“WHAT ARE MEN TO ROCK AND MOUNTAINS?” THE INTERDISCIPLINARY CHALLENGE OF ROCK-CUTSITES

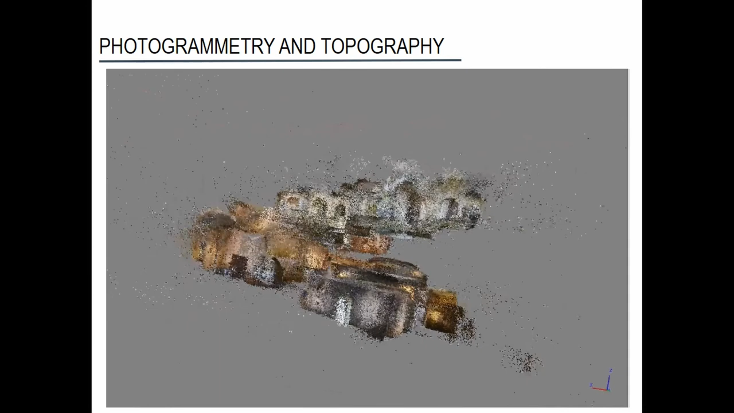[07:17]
and of course I think we are all familiar with photogrammetry and I think that the advent of photogrammetry in the last years
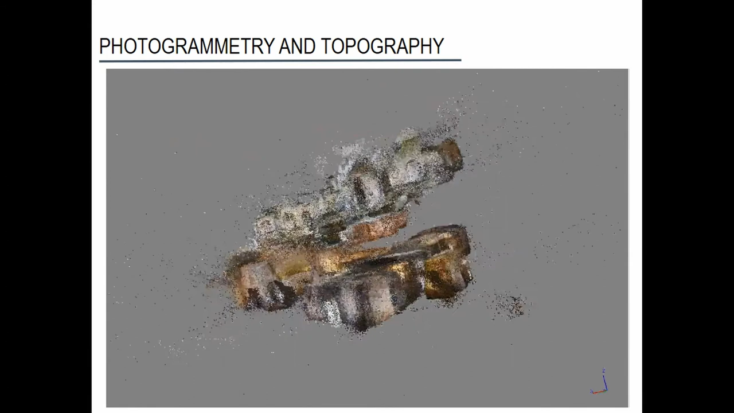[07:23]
radically changed the way that archaeologists dealing with quarries and rock cut sites approach their material because of course we
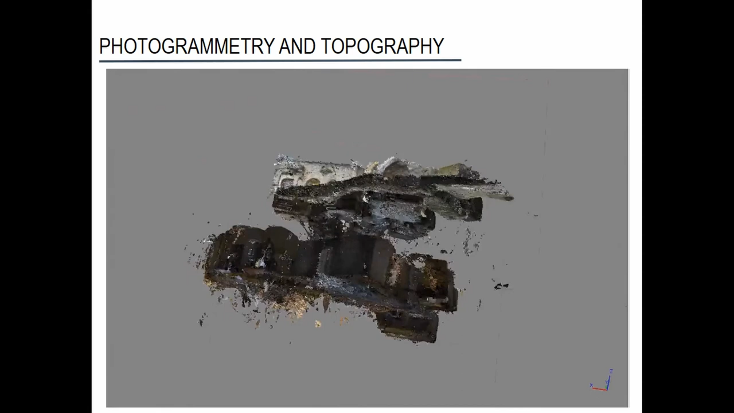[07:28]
can represent a reality that is articulated that is
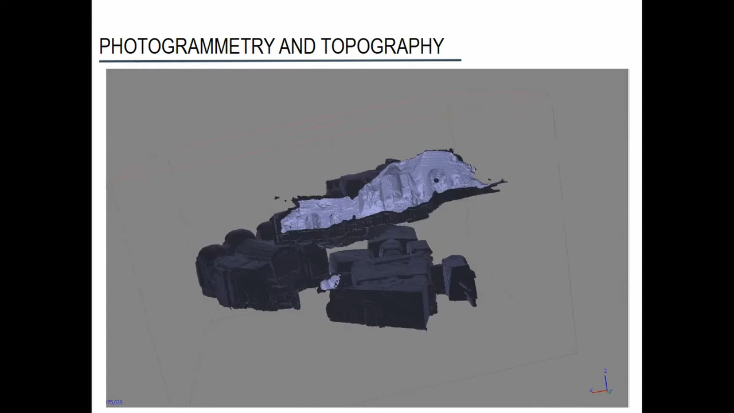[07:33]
carved inside an outcrop that otherwise wouldn't be visible here is like a complex of two overlapping churches in Matera in southern Italy
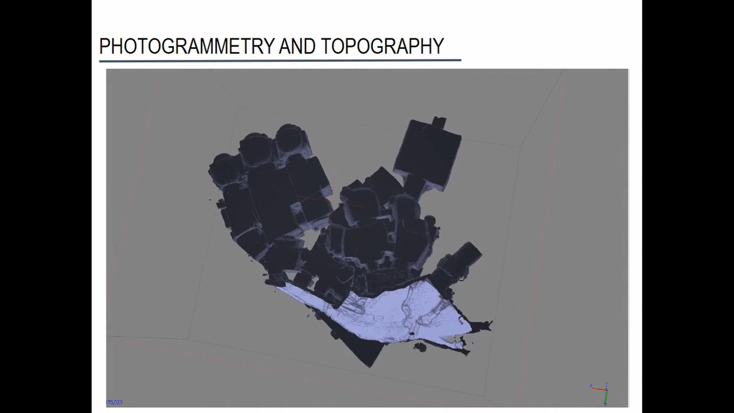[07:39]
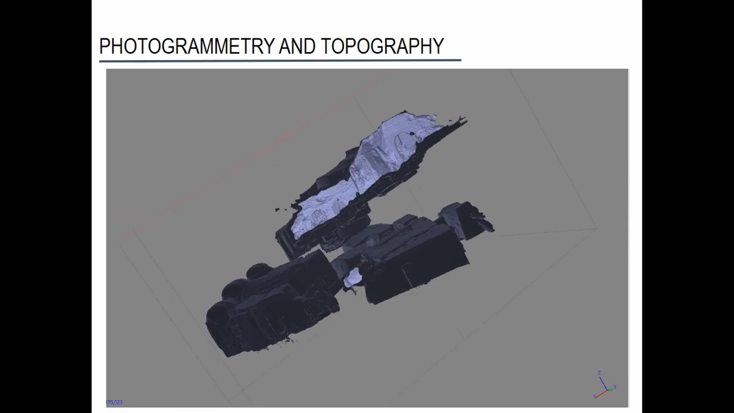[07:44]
and you can see that this wouldn't be visible except this upper part without the 3D representation also
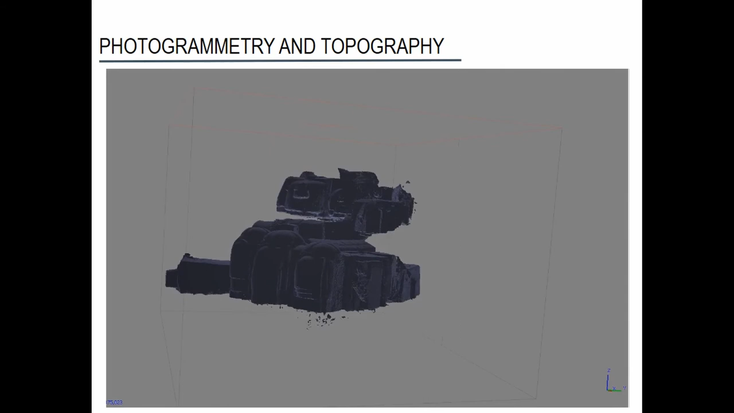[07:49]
photogrammetry should be used with a critical approach
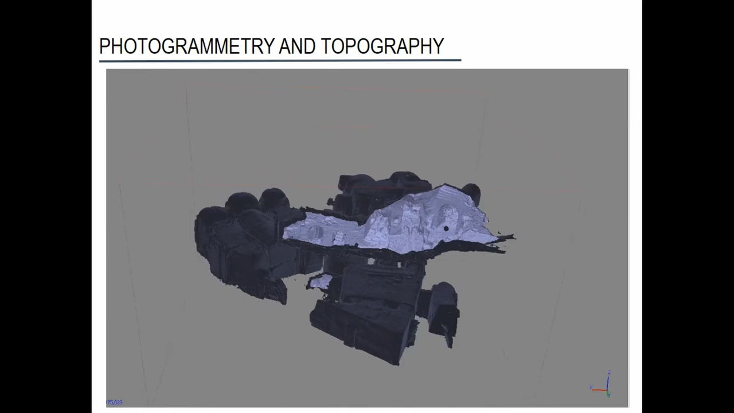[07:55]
of course use and misuse of photogrammetry has been very criticized in the theory
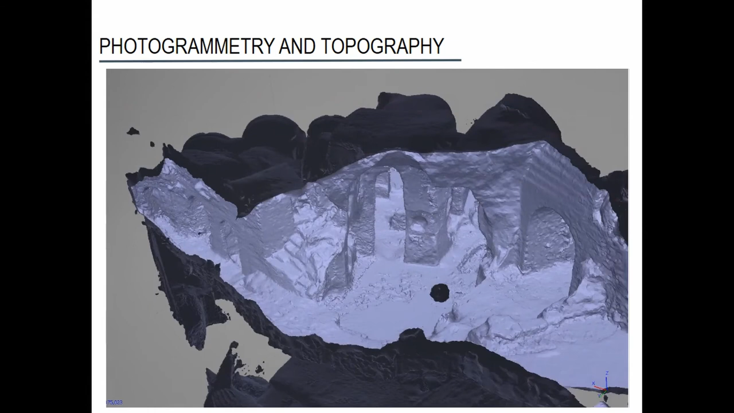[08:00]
of digital archaeology so therefore photogrammetry in card sites should also be discussed till what point we can use this tool, what is good, what is not good I think personally I think that 3D models without being discussed without being put in the context and used in a critical way have no meaning
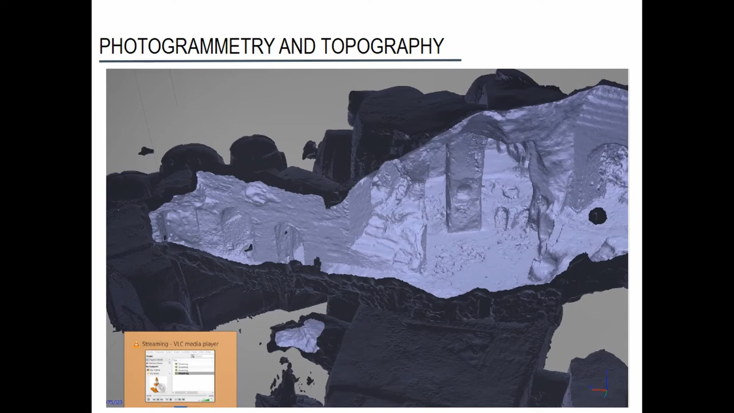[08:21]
for trying to use 3D models in a slightly different